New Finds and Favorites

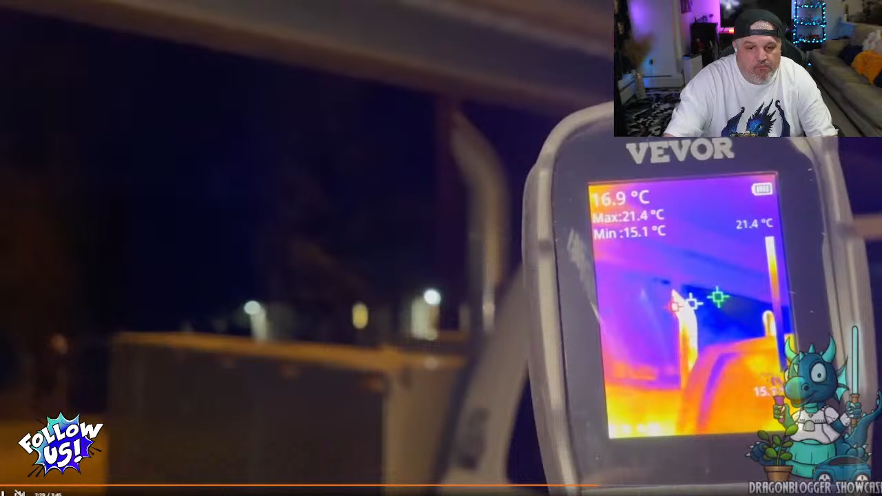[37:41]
On screen: spot 16.9°C, max 21.4°C, min 15.1°C, scale top 21.4°C
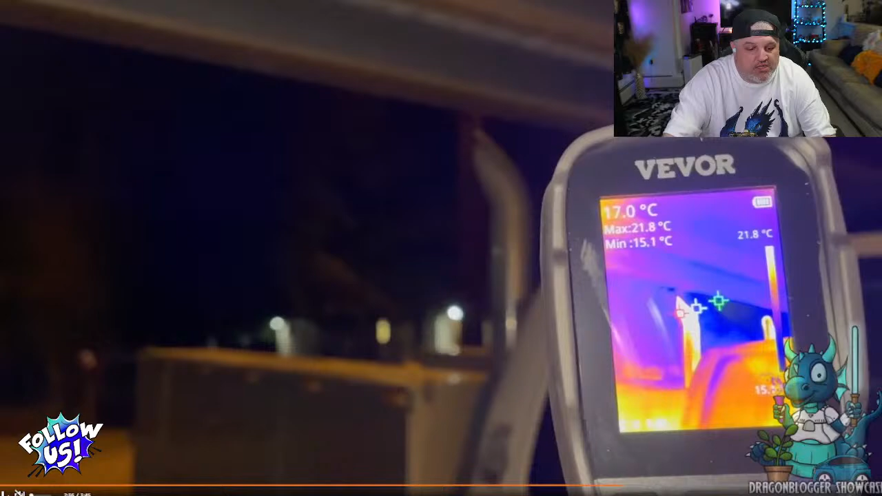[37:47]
On screen: spot 17.0°C, max 21.8°C, min 15.1°C, scale top 21.8°C
Oh, most definitely. No problem, man. It's actually a good deal. It's a cool little piece.
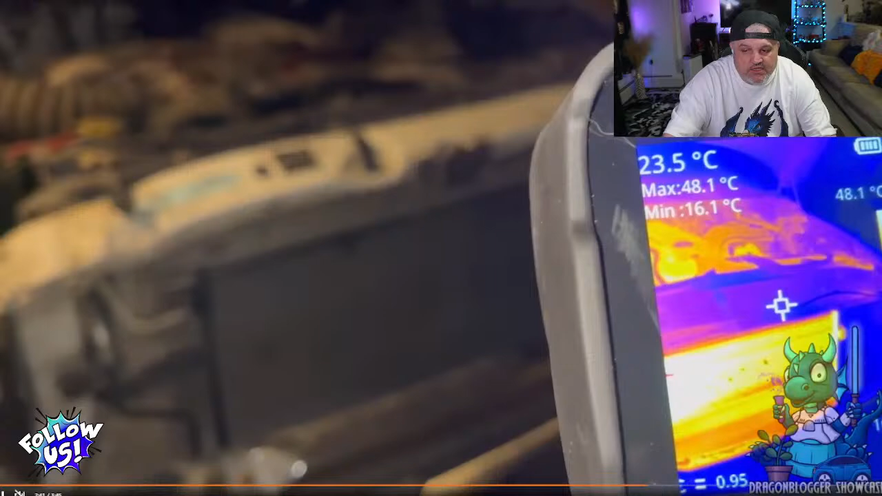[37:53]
On screen: spot 23.5°C, max 48.1°C, min 16.1°C
So right there, Vivor thermal imaging camera. That screen is, of course, 240 by 180. It's an IR resolution, which is like an infrared style device. So nice little piece. Every homeowner should have one. I actually have one for my subs, but I left them up at the shop and have yet to go pick it up.